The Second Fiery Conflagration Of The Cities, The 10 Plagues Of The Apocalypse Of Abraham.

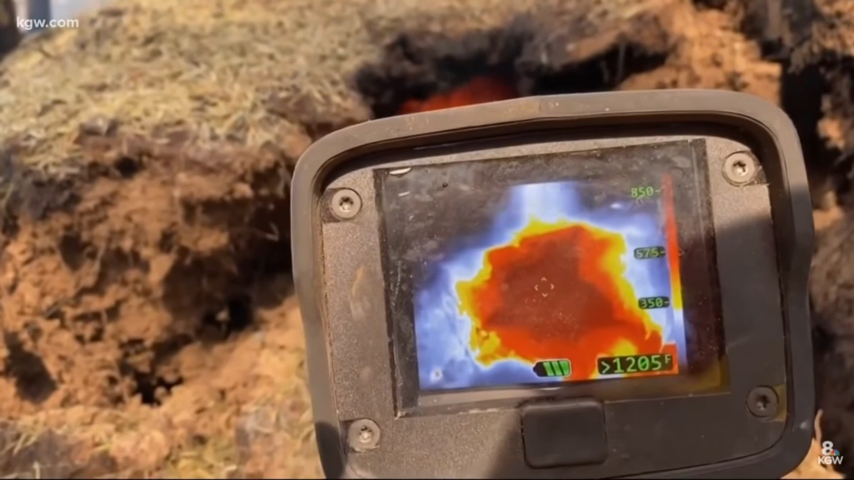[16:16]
You've got a 1200 degree fire going on right next to somebody's house, and this can just spread.